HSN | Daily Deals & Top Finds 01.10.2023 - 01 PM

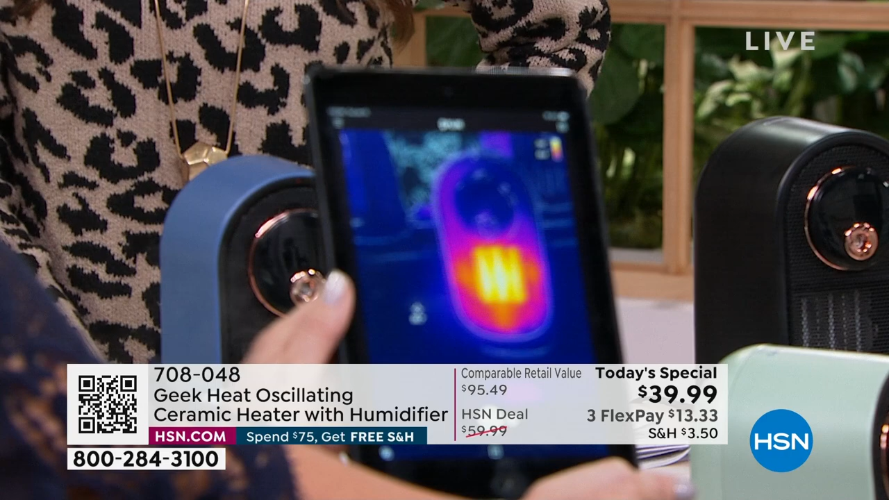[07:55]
That's one that we have on. That is the heat. But watch this. I'm going to go to the one by you. It's not on, right?
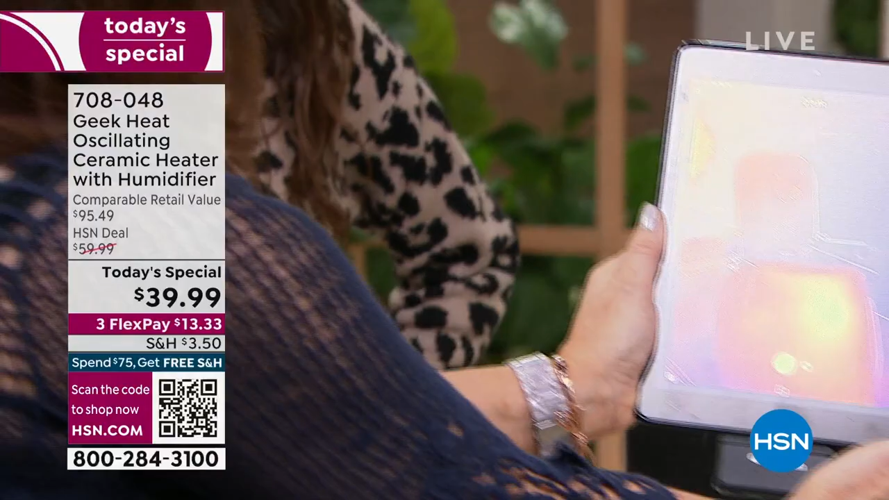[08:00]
This one? Yep. Do you see that? It's not on. Did I just turn it on? I'm sorry. I think you hit the humidifier. Okay. Now hit the heat. Now watch. Instant.
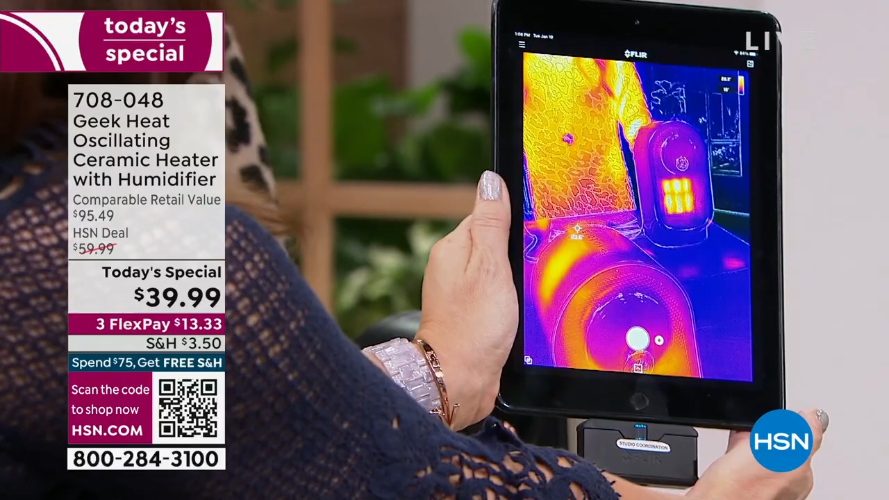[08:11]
Within two seconds, you're going to be feeling that. That is really cool. And you're not feeling it on the outside. You're feeling it in, like you were saying, it's that warmth to the bone.
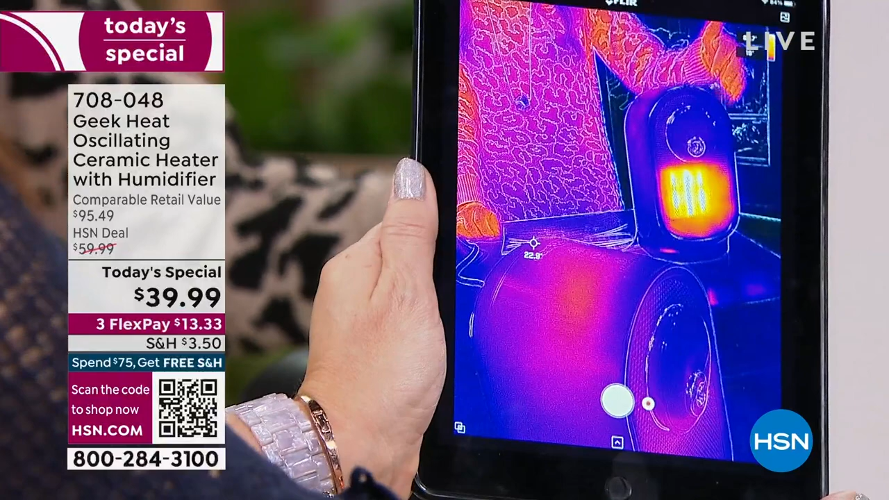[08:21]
In an eight by 10 room, this is not just, you don't have to put this right near your feet, right? Or right near your chair or right on your desk because it will warm up the entire eight by 10 room.